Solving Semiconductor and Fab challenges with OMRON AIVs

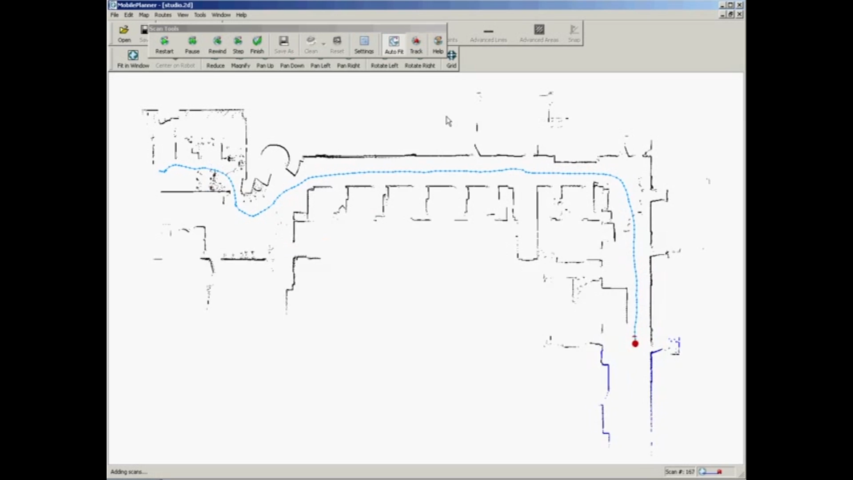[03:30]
You can put restricted zones where the robot is not allowed to travel. You can put one-way areas on the map and that map can furthermore be saved onto an enterprise
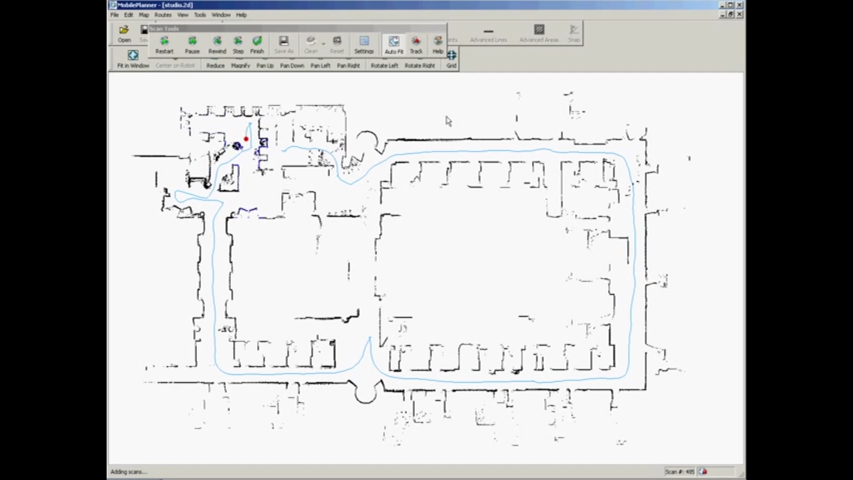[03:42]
manager which is essentially a fleet manager that controls up to 100 robots in your warehouse or in your fab.